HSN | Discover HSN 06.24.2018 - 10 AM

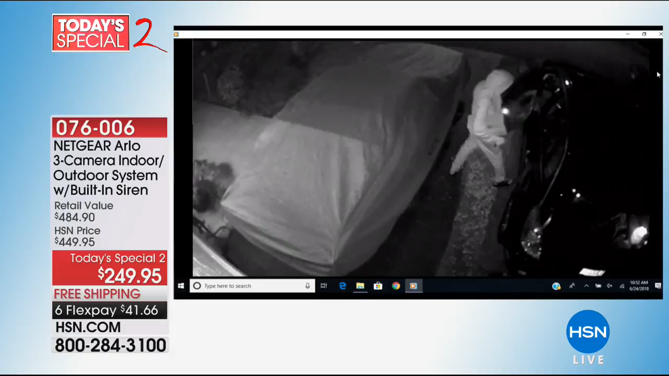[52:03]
Pete every single night. These guys just go around and look for an open car and they break in.
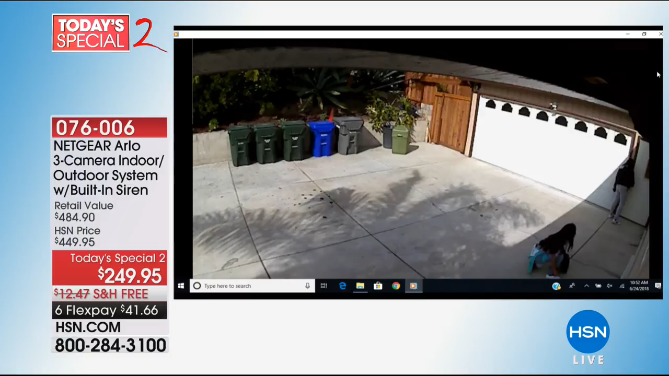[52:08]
These were young girls after school. Oh, this is the worst.
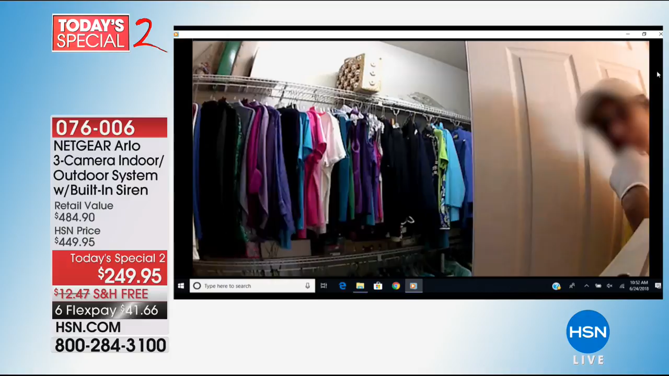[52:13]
This is a landlord trying inside with a glove and he looks into the camera.
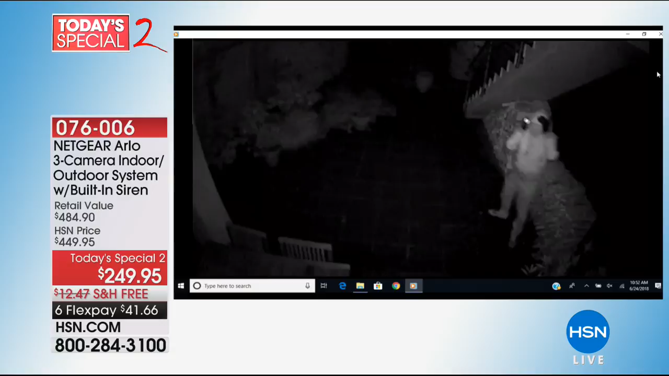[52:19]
It recorded and this young lady was able to give that to the police. Wow. Wow. Now summertime, right? With people on vacation, right? We're leaving our homes. Yikes. And you can't convict somebody unless you have the video.
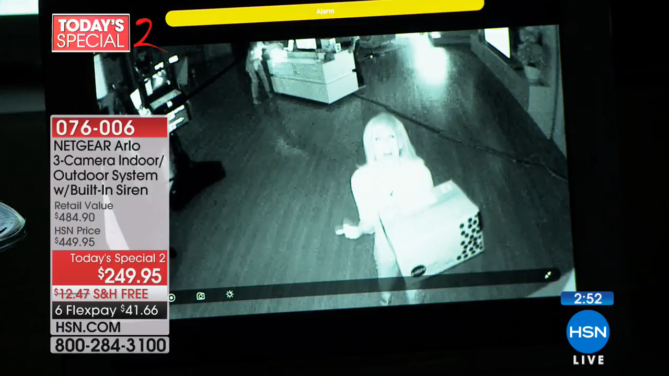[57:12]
Maybe hit that yellow bar again. There you go. I guess they set the alarm up. So it has motion detection so you can set it now. It's motion even at night. The alarm will sound and then the bad guy runs. Oh my gosh. I can't. I can't. I'm scared. Who's there? Okay.
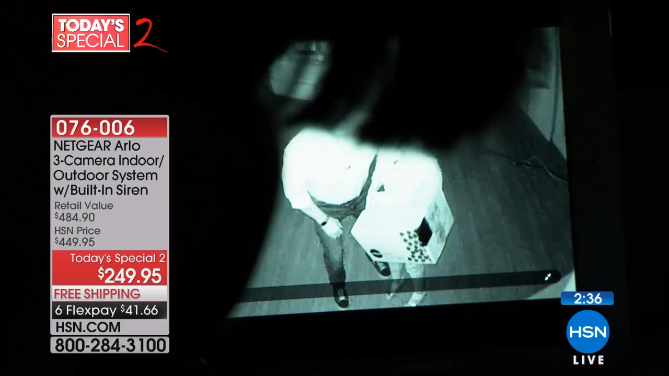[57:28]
So there it is. This is the night vision. It's black and white. But look, look at how clear it is, right?